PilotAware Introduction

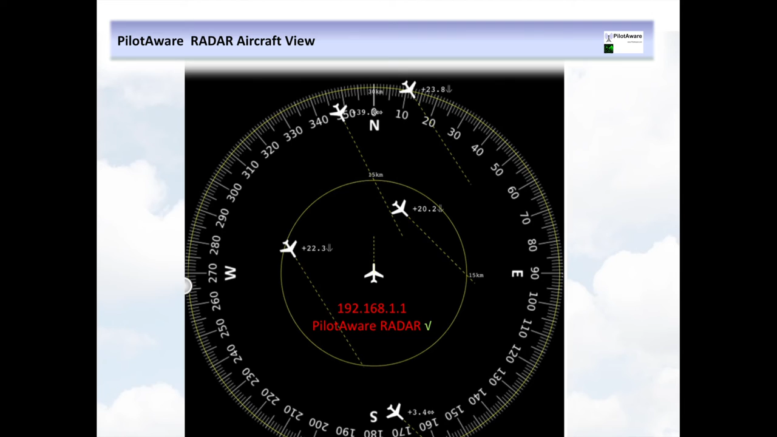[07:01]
Access directly from PilotAware using a modern browser and by typing in 192.168.1.1 and selecting radar. Some folks prefer their traffic screen representation to be in the more traditional traffic awareness style. This is catered for in PilotAware and is a configurable option. With the TAS view, with the TAS view, if local traffic comes within 2,000 feet of your aircraft, then it will be annotated as a filled-in blue diamond. Traffic entering within 1,000 feet of your aircraft will be annotated as a filled-in yellow circle.
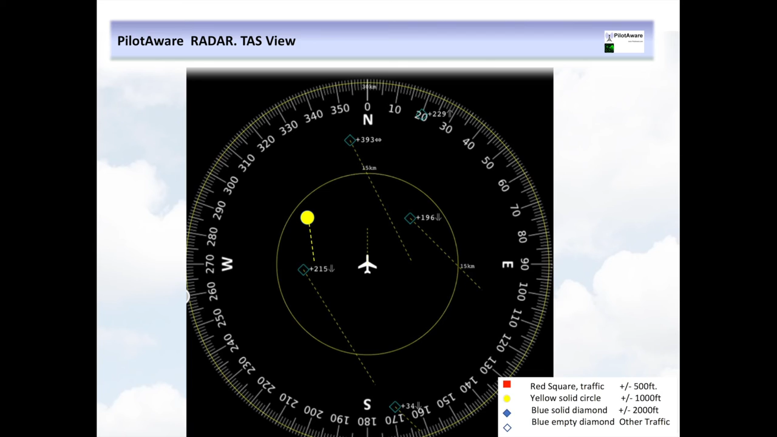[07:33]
And traffic entering within 500 feet of your aircraft will be annotated as a filled-in red square. Voice alerts will also be given using PilotAware radar. Four mobile devices can be connected to PilotAware at any one time.